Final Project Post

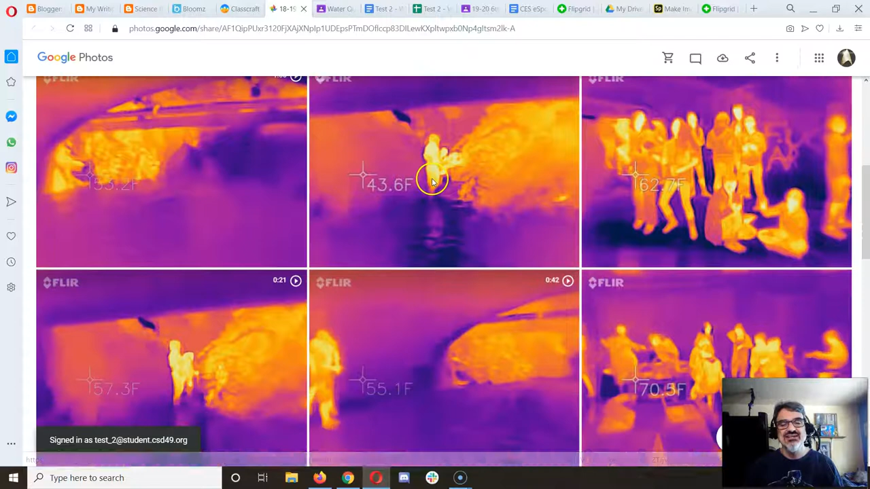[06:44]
and you can just see how cool the water is compared to where the sun is hitting um and of course body temperature but it was just interesting to see the vegetation showing up as as having some heat it's not coming from the plants it's coming from the sun
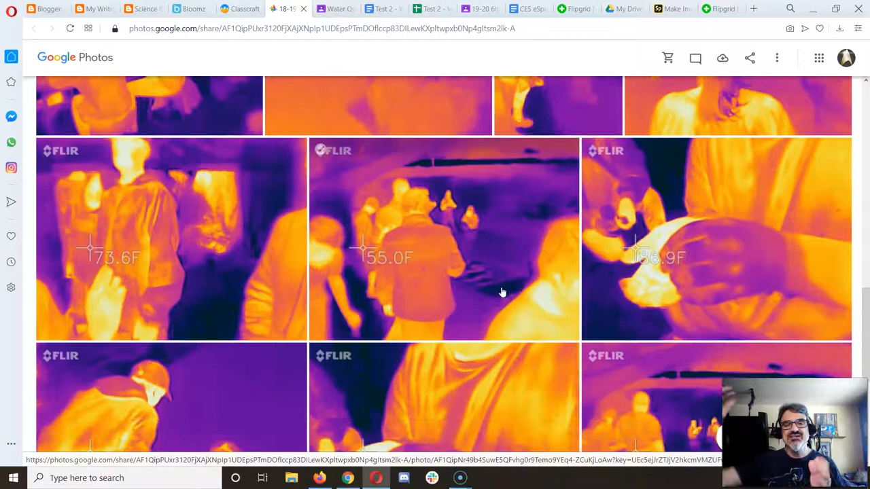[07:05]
as the light energy is absorbed by the plants it converts into heat energy just like on our skin
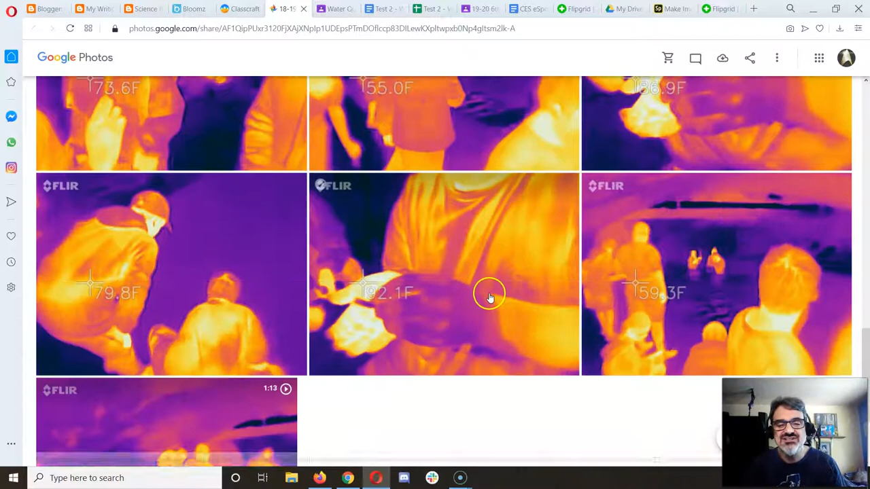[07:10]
so this one i just put in there for fun so you could uh enjoy that and um this one's cool because